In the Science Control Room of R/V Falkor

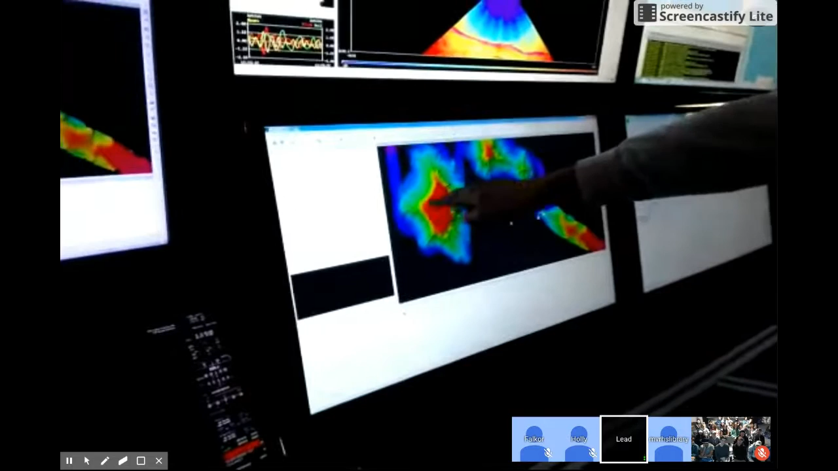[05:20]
The ocean floor at the blue, that's about 5,000 meters.
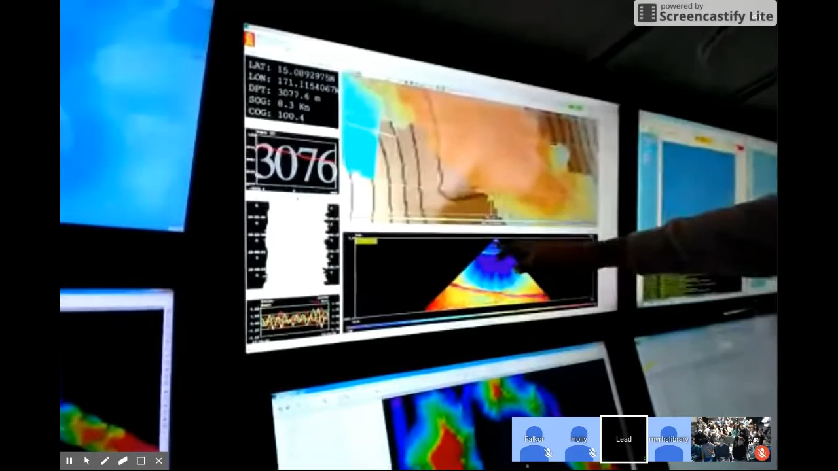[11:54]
these are layers of different animals and plankton actually right now.
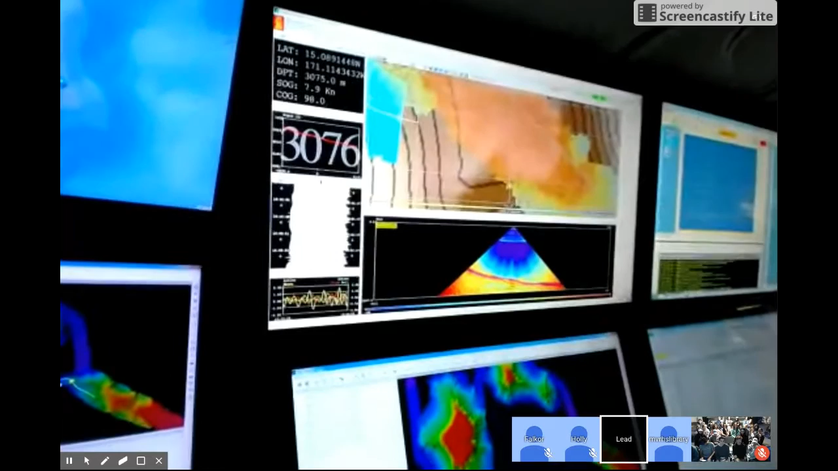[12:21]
So actually, sperm whales have the same frequency of calls that we're using to map the ocean floor. So if a sperm whale is calling out to its sperm whale friends, we can actually see them talking on the sonar.